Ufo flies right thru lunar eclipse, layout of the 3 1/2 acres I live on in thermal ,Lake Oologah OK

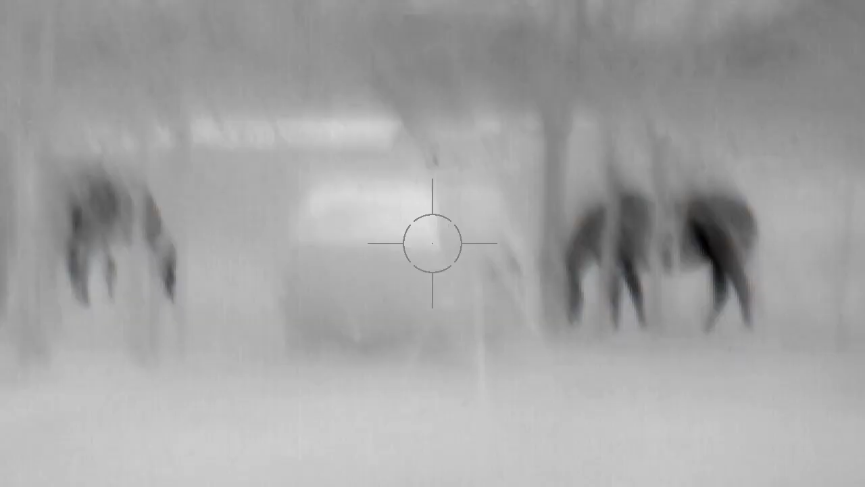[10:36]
Let's go check out the horses.
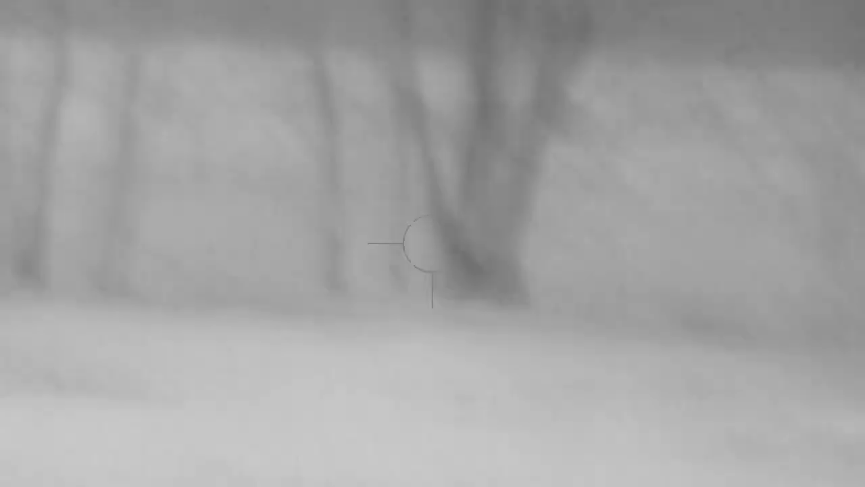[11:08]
the horses are gone because I've got clear all the way to the back fence there.
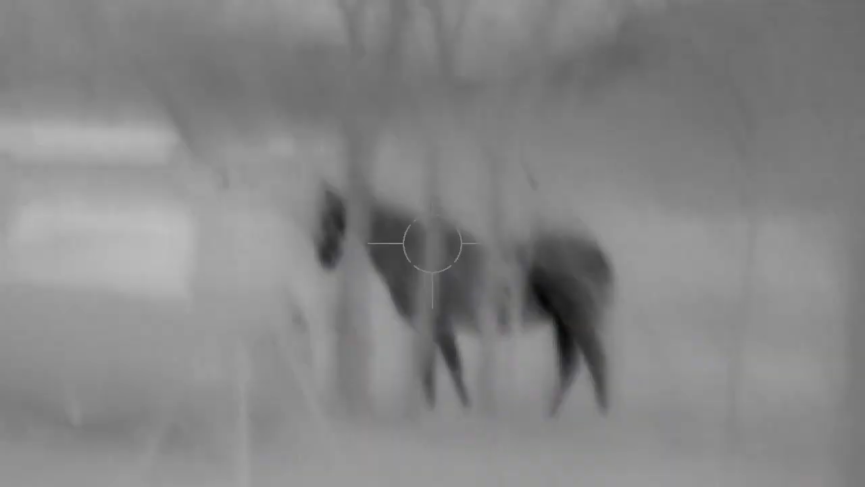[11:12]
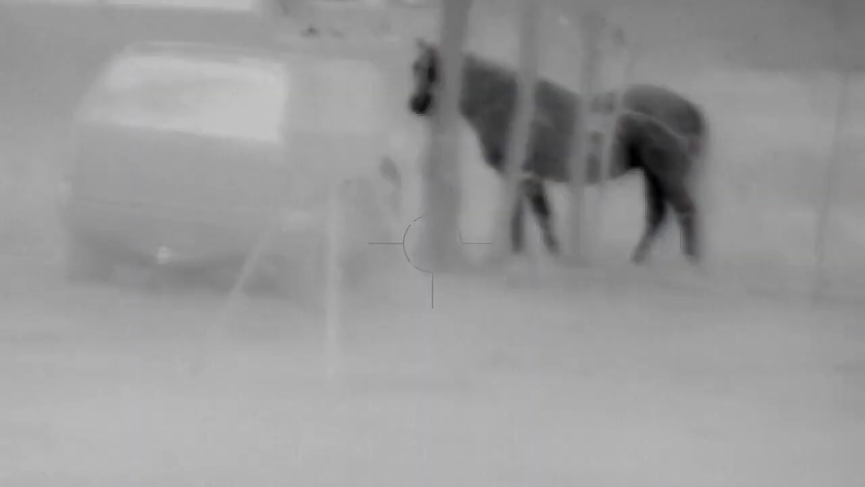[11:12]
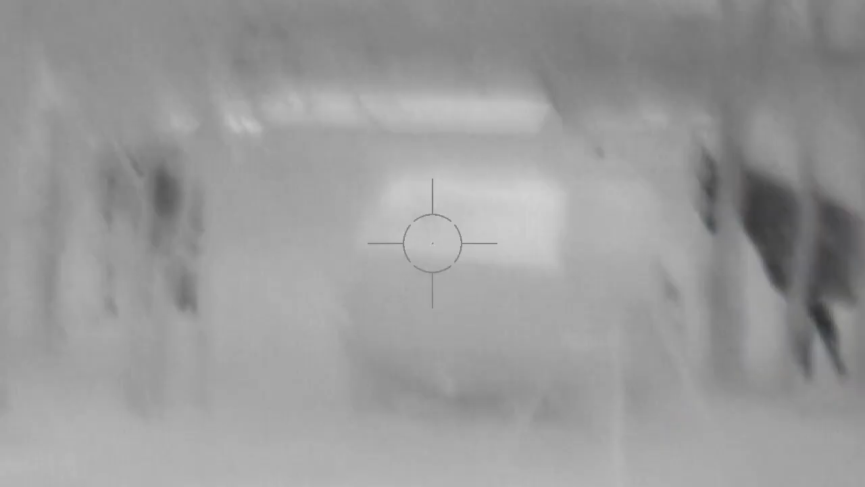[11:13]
A long ways the horses see me.
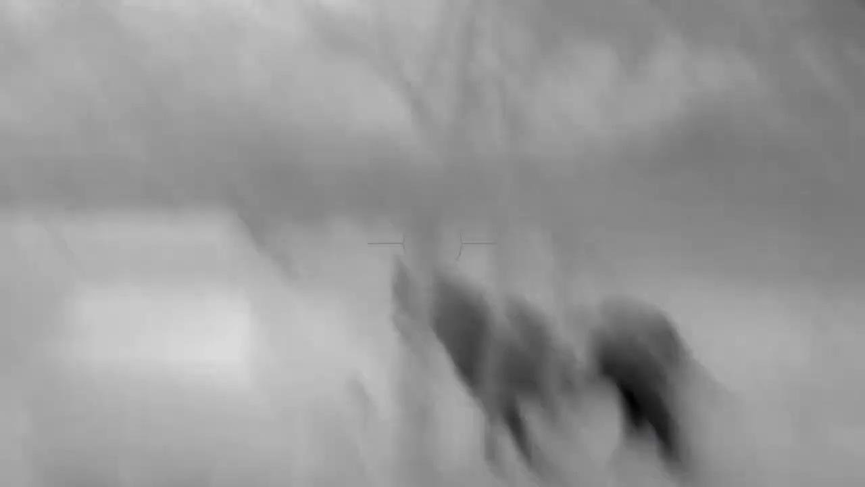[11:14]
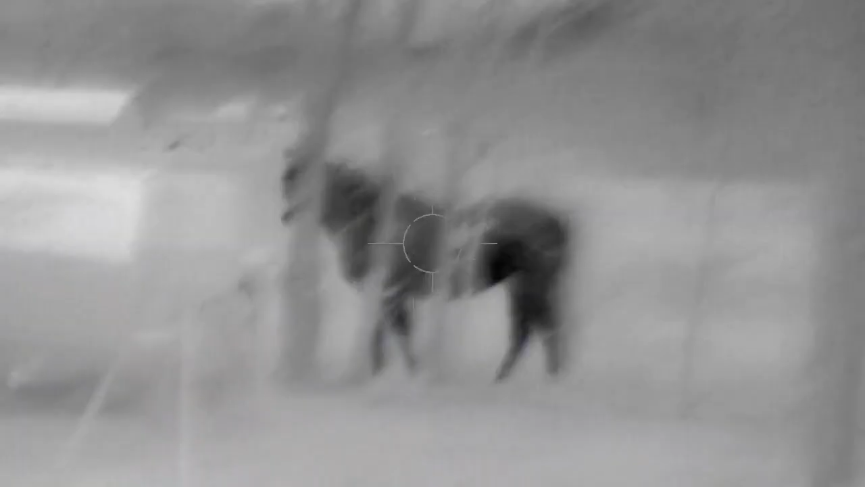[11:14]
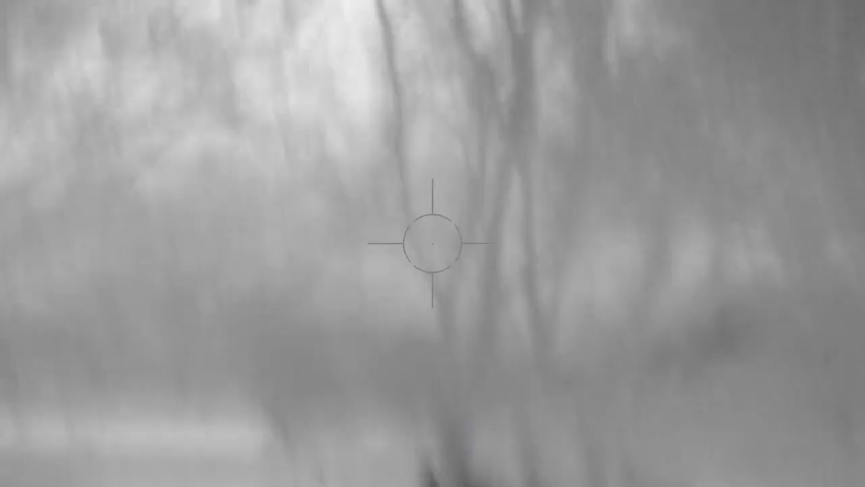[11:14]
Hey, horsey. Hey, horsey. Hey, horsey. How are you guys? Huh? I love horses.
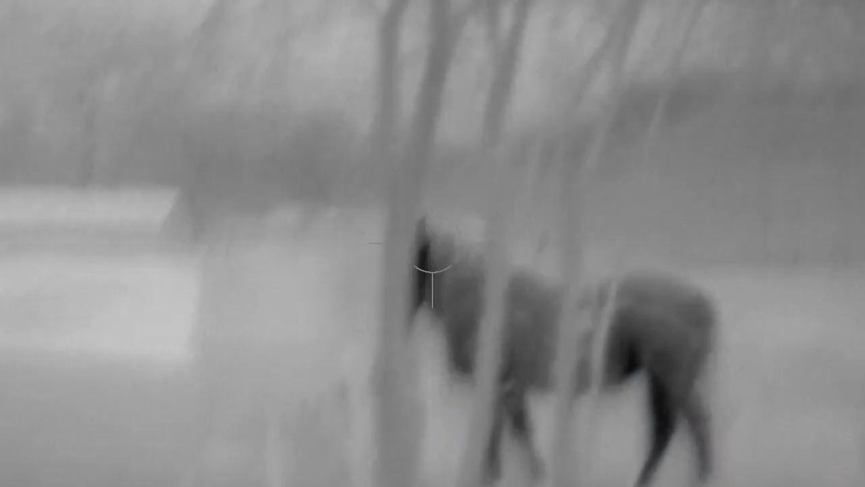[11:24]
Horses are really cool.
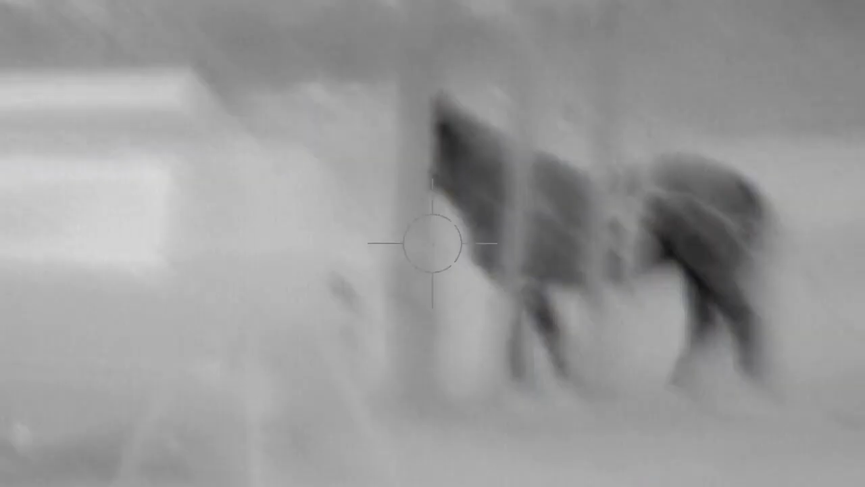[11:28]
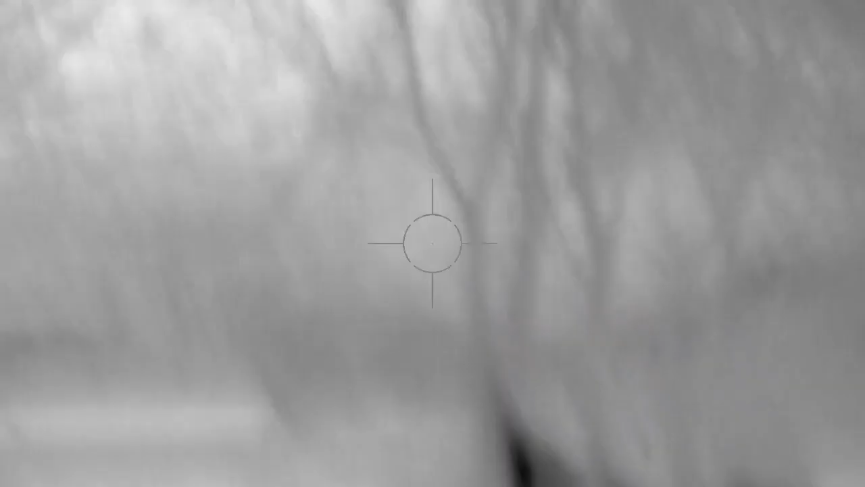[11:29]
I'm set to black hot, by the way.
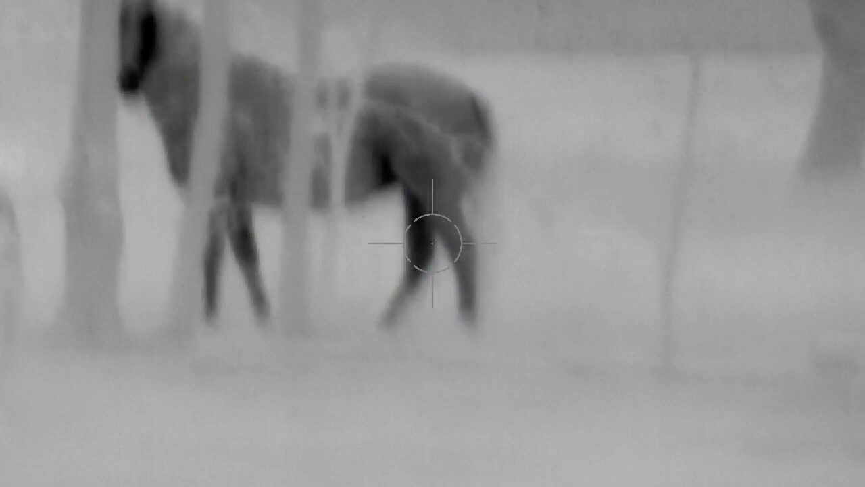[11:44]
Hey, horsey. I'm here. I'm not trying to scare you.
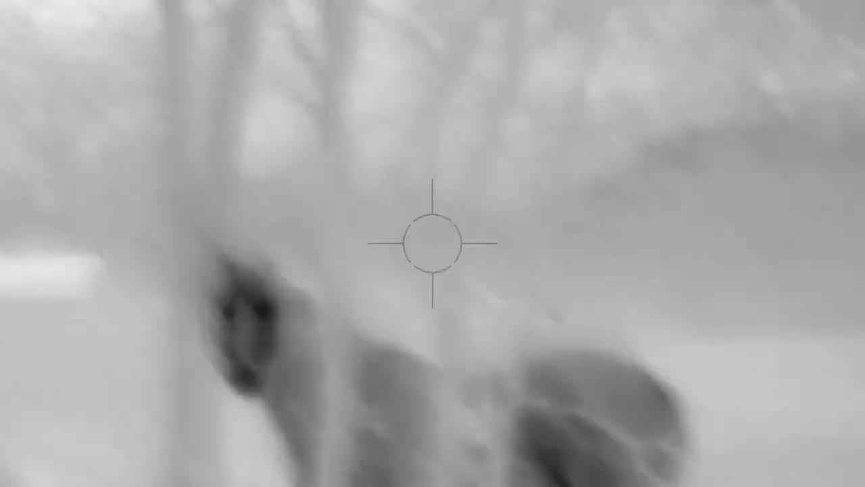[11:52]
What you doing there, big fella?
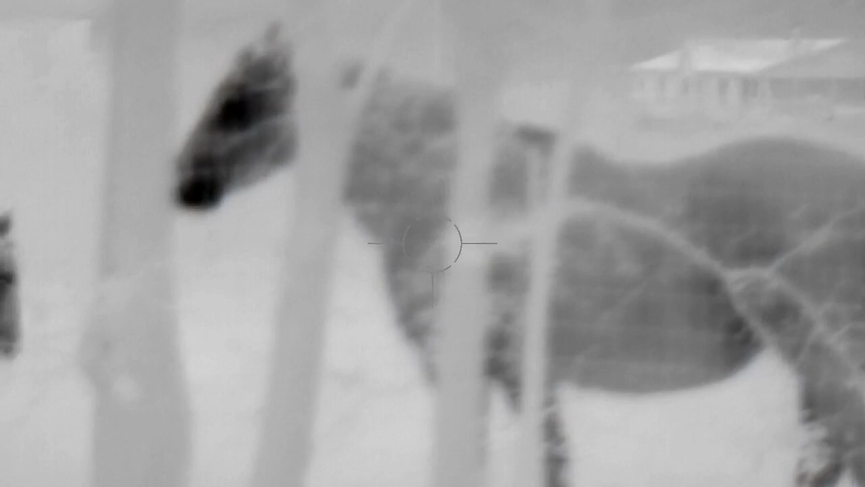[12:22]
I'm pretty close to him now.
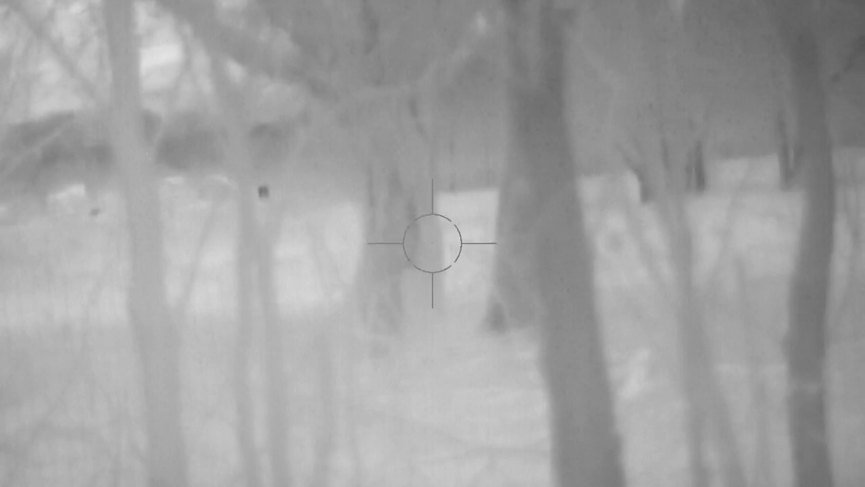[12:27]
I'm about, oh, 20 yards away. You can literally see where their blood is at in their head.
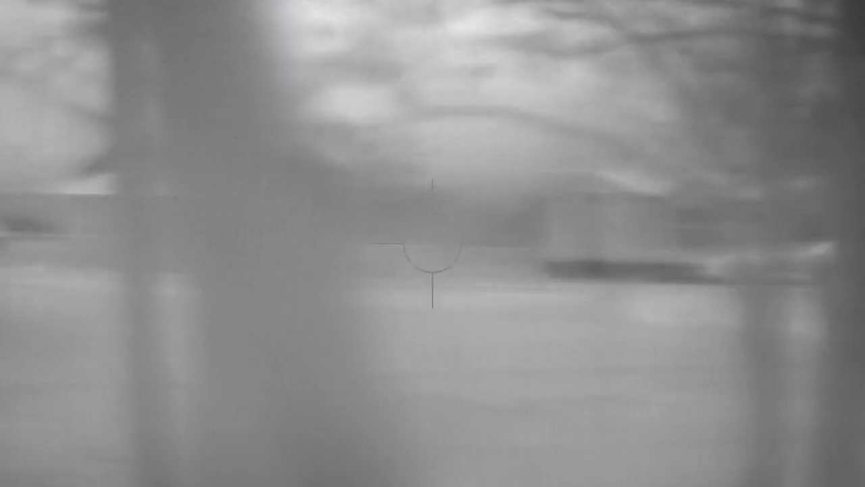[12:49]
Anyway, this is the other part of the south side of the house.
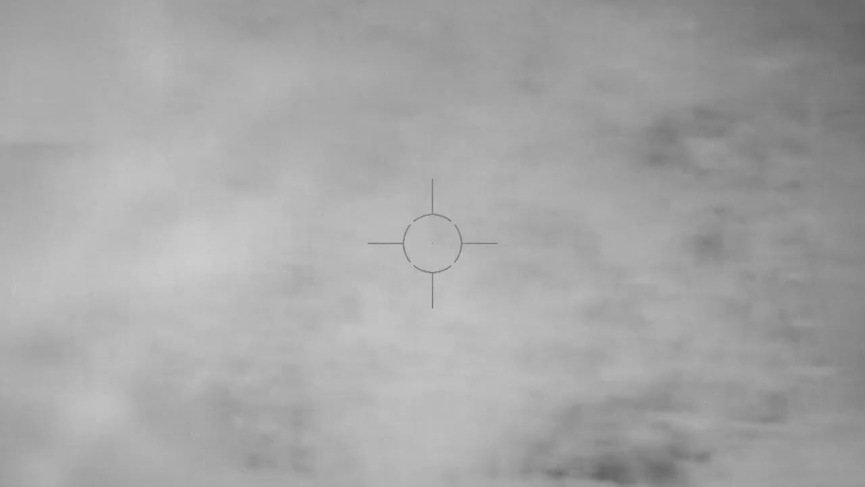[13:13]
shed, storage shed, trash pile right here.
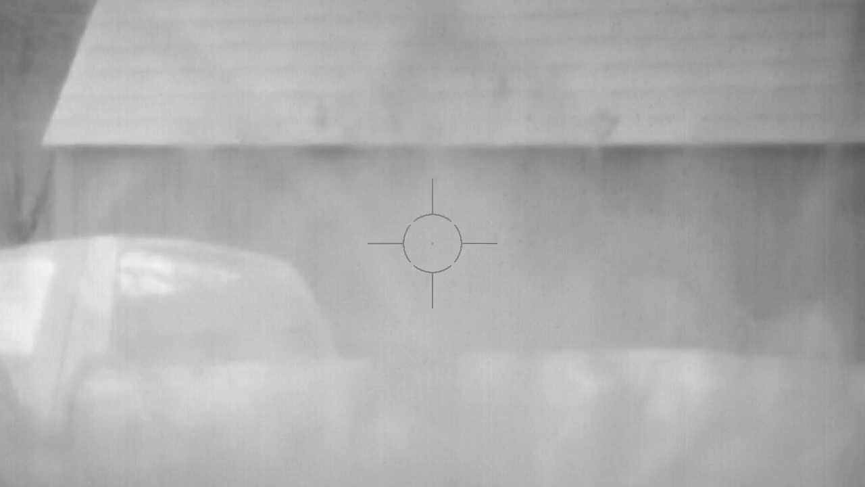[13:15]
You can't really see them too close.
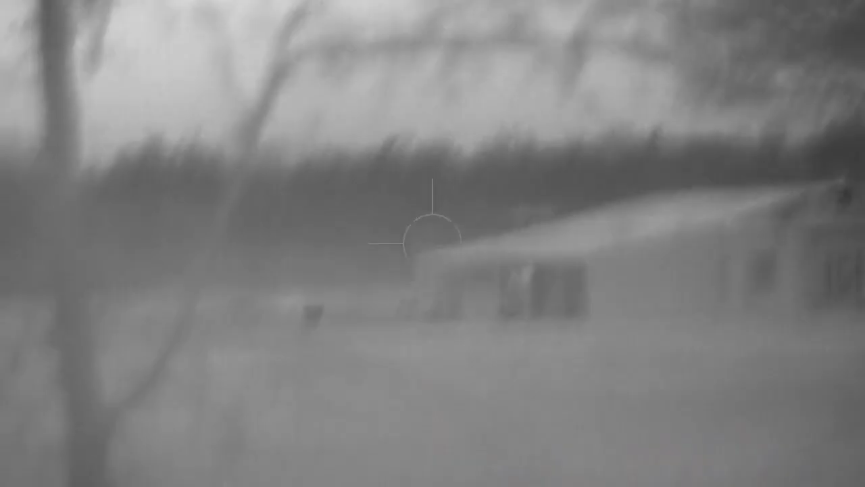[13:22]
And something hot right there. I don't know if these people have cows or what.
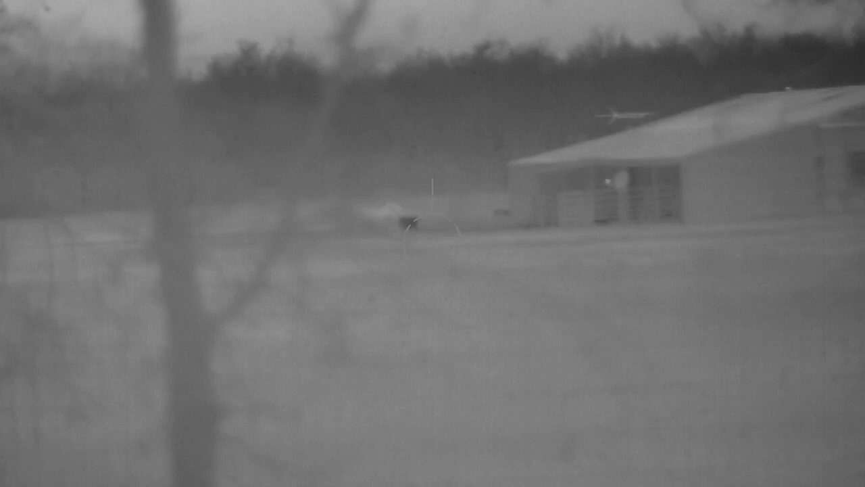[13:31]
Might just be a bale of hay out there. It's still warm. Don't appear in anybody's home right now over there.
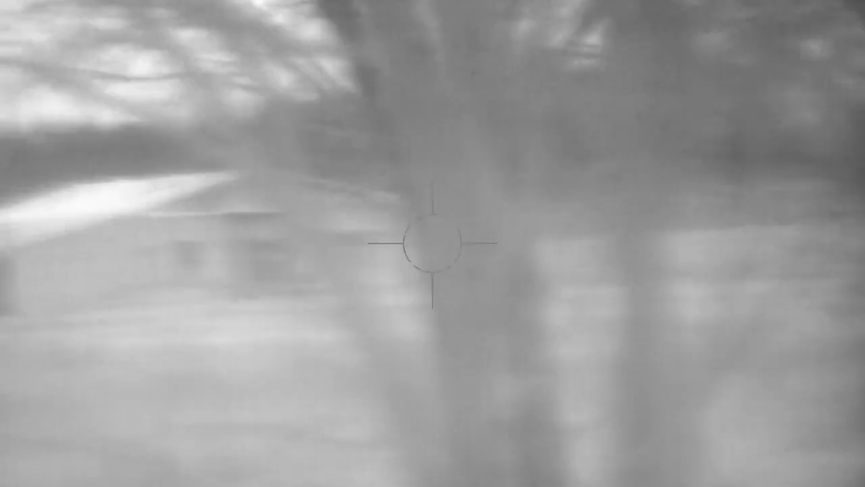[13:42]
With a crappy little barn house on it.